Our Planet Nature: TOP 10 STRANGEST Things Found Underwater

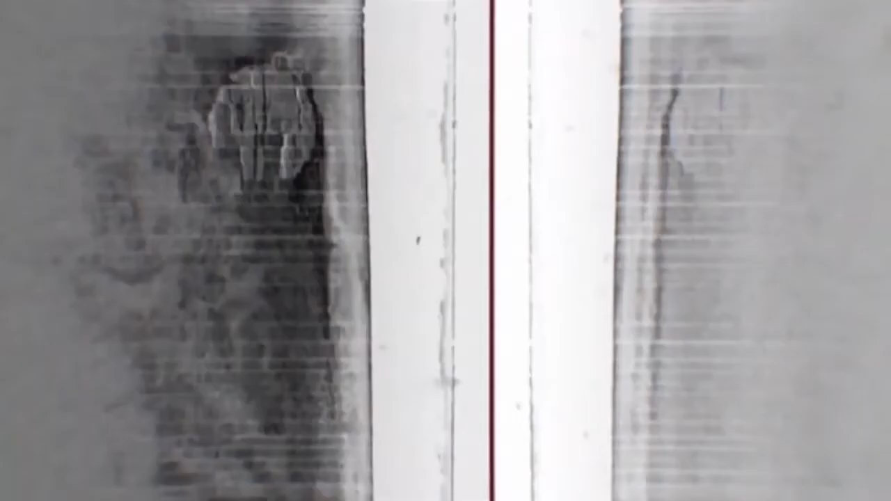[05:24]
Lindberg explained to local media that his crew discovered, on the 300-foot-deep ocean floor between Finland and Sweden, a large circle, about 60 feet in diameter. You see a lot of weird stuff in this job,
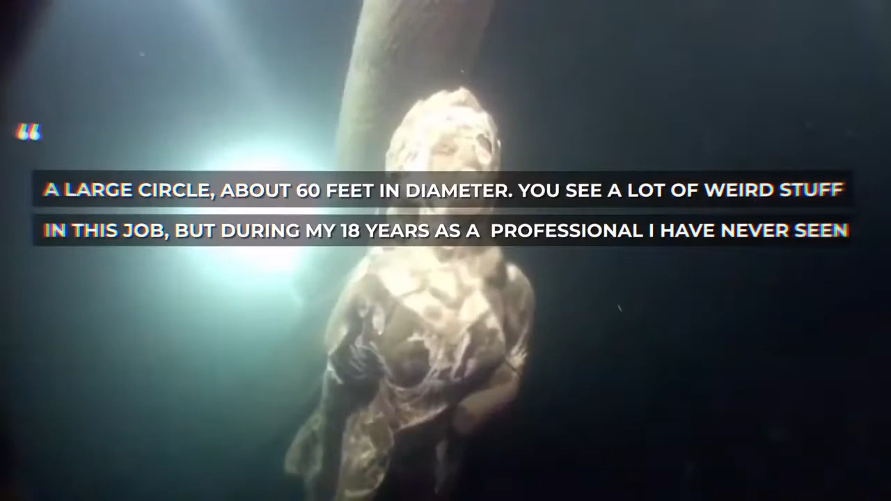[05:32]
but during my 18 years as a professional, I have never seen anything like this. The shape is completely round.
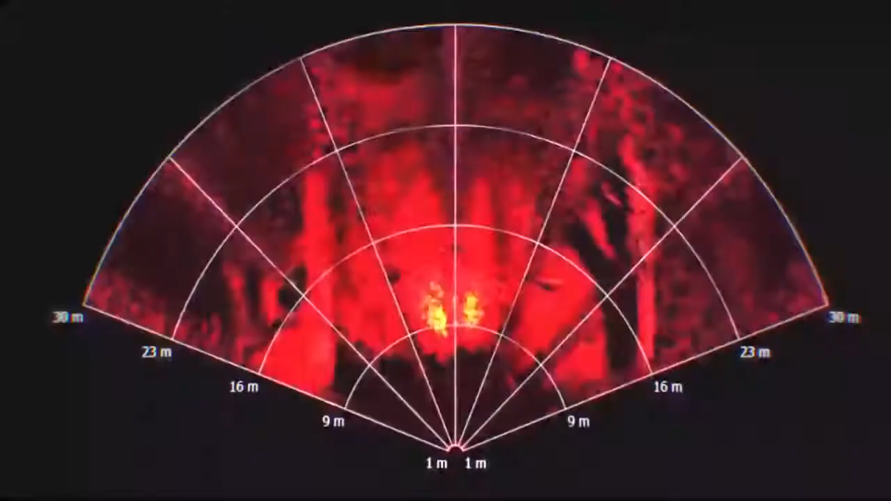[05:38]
Even more intriguing, a structure that looks like a staircase appears to lead to a dark hole with a second structure found nearby.